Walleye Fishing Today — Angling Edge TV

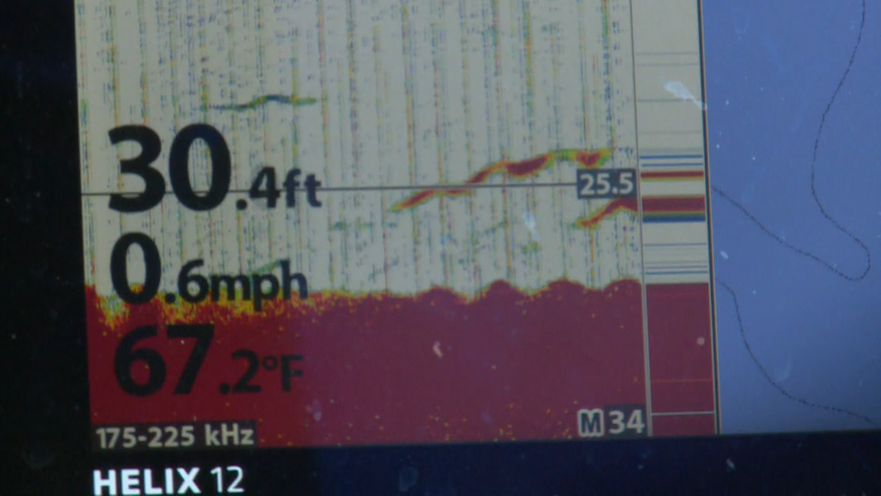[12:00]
On screen: depth 30.4 ft, water 67.2°F, speed 0.6 mph
Yeah. You gonna get him? Oh, see that one right there?
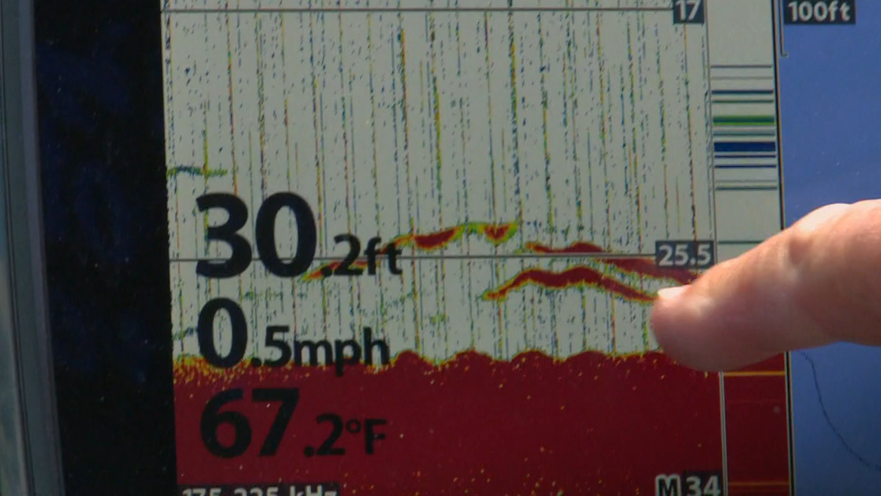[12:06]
On screen: depth 30.2 ft, water 67.2°F, speed 0.5 mph
Three of them down there? Oh, those dudes want to eat big time. Oh, there we go. Got him? Yep. Just saw those fish on the electronics.
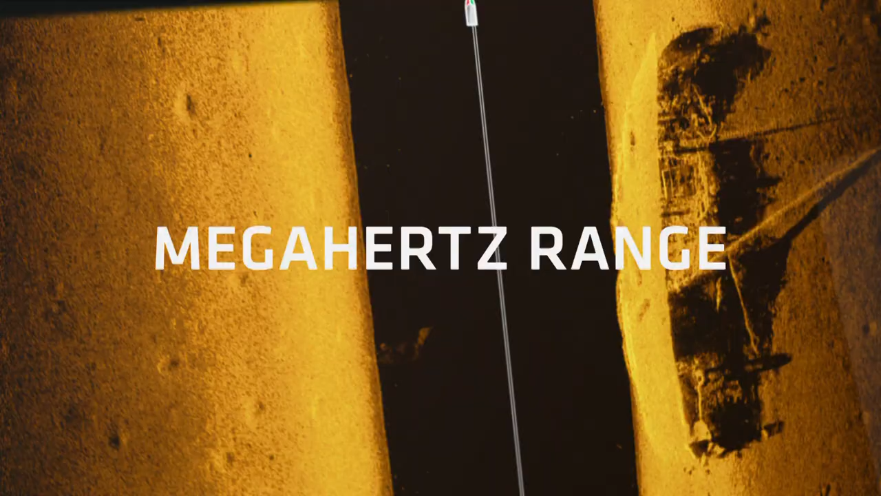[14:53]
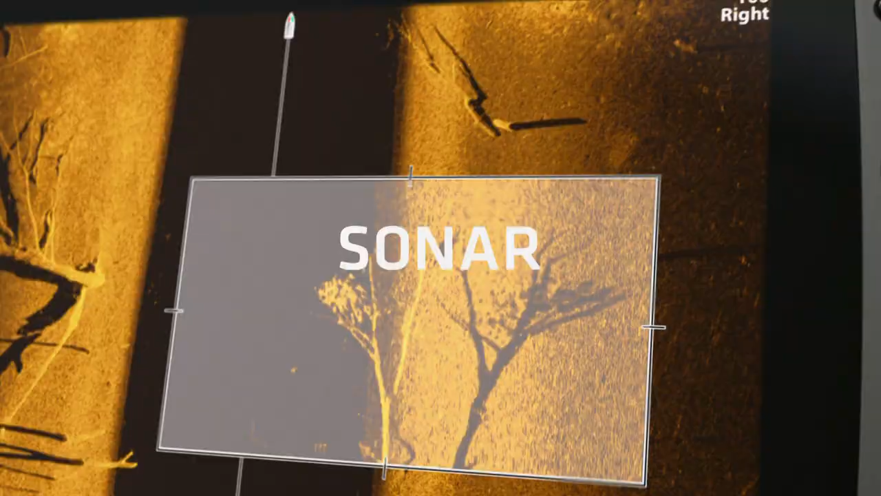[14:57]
Because higher frequency sonar means higher frequency of this.
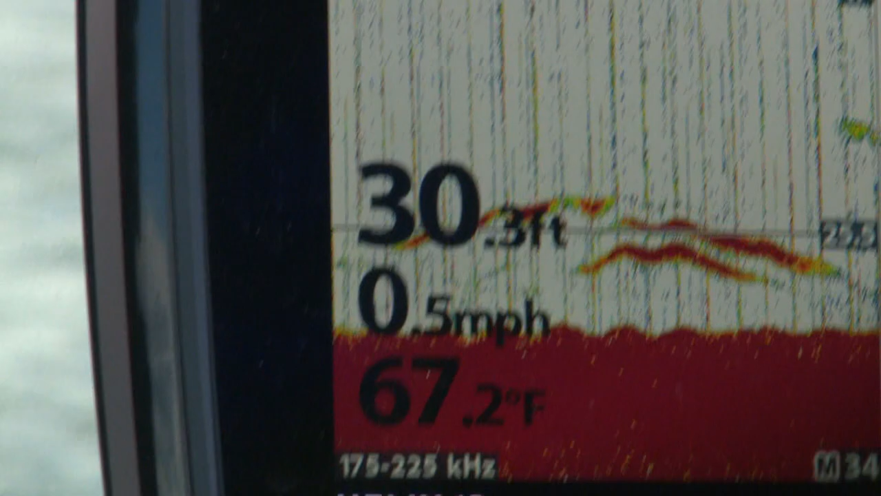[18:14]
On screen: depth 30.3 ft, water 67.2°F, speed 0.5 mph
You know, these modern electronics are a quantum leap of the electronics of yesteryear. And what Hummingbird has is this feature called Chirp in them.
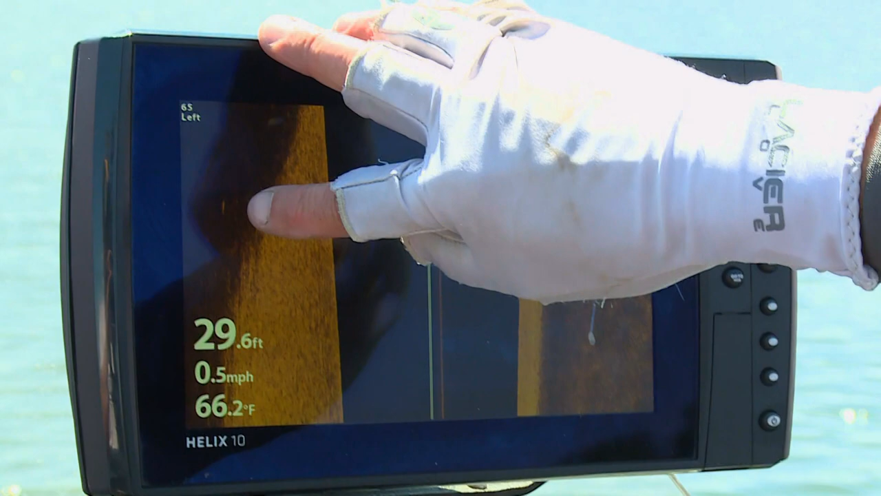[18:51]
On screen: depth 29.6 ft, water 66.2°F, speed 0.5 mph
The fish are on hard to soft bottom transition areas in 27 to 30 feet of water. By selecting the depth highlight range using the depth highlight feature, we can identify all the key areas to fish.
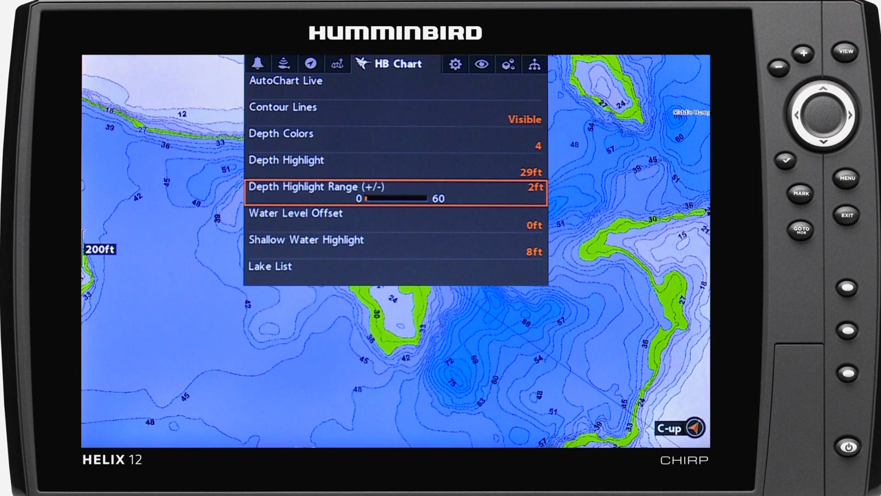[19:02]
All these key spots are literally highlighted on the map.
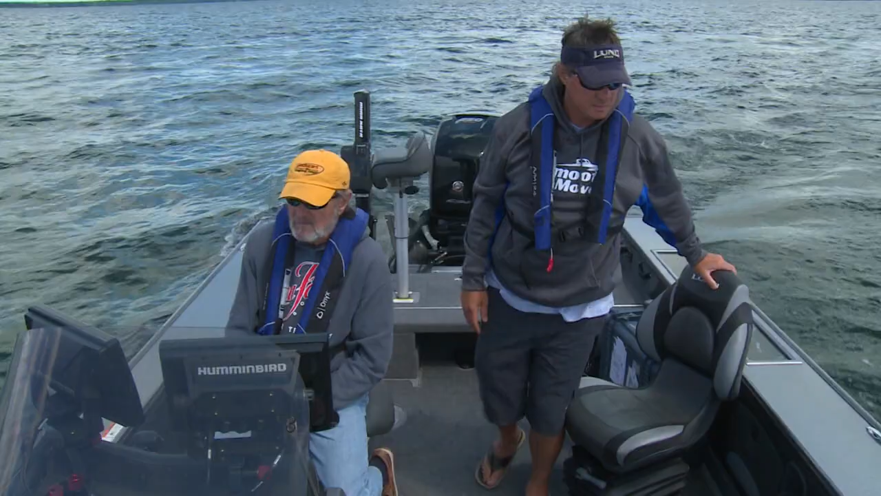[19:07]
Once we get to these areas, we rely on our sonar to find where the fish are.
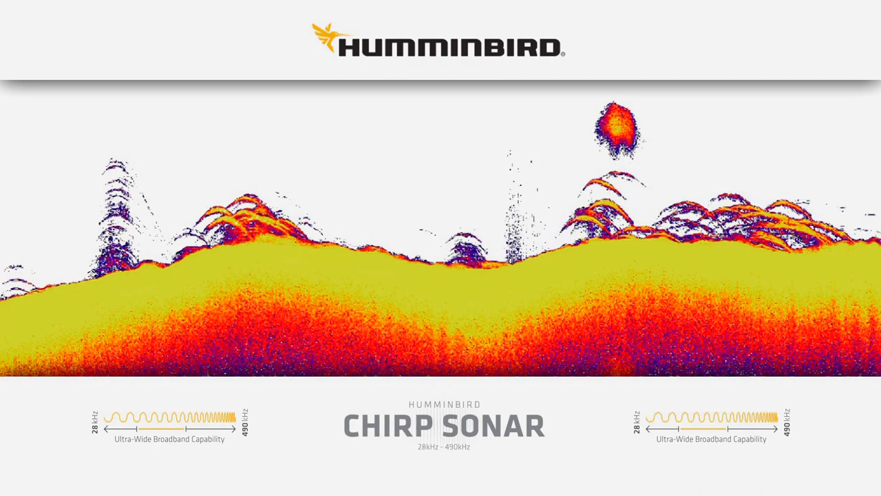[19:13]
And one of the new buzzwords in sonar is CHIRP, or compressed high intensity radar pulse.
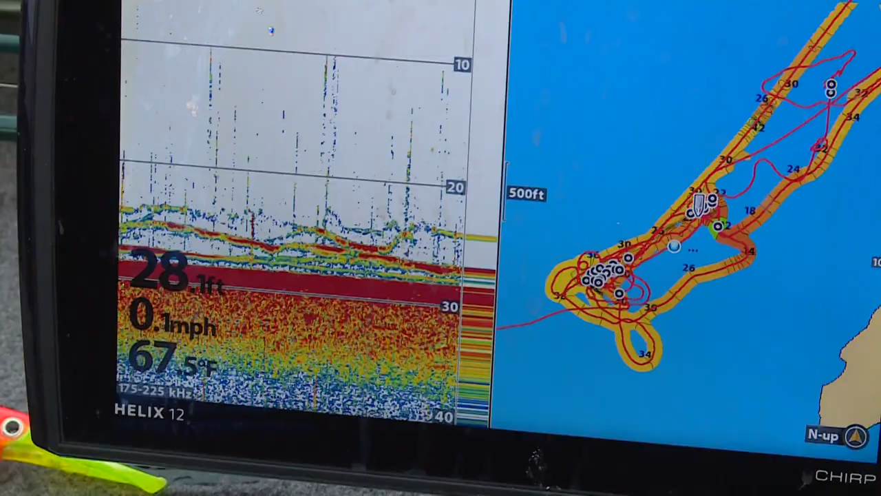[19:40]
On screen: water 67.5°F, speed 0.1 mph
Here are some key benefits we've seen using CHIRP.
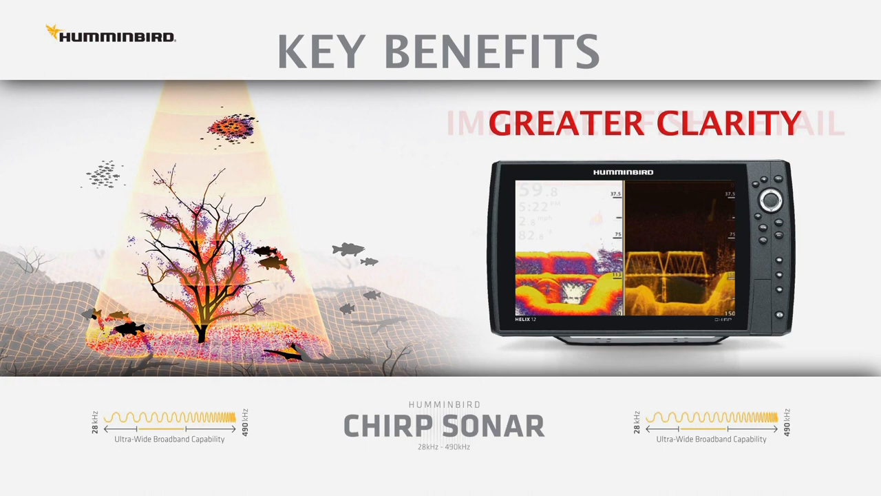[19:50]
and better definition of schools of bait fish and game fish.
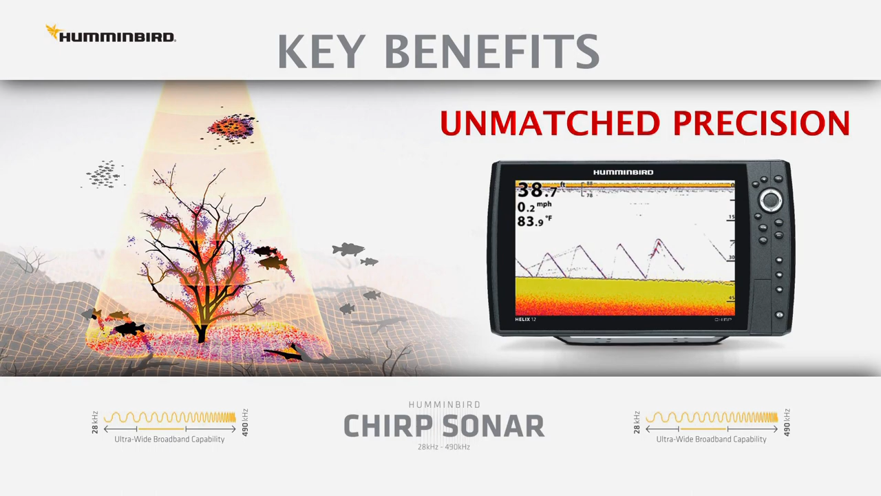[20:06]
On screen: depth 38.7 ft, water 83.9°F, speed 0.2 mph
The bait, sinker, and fish are easy to see.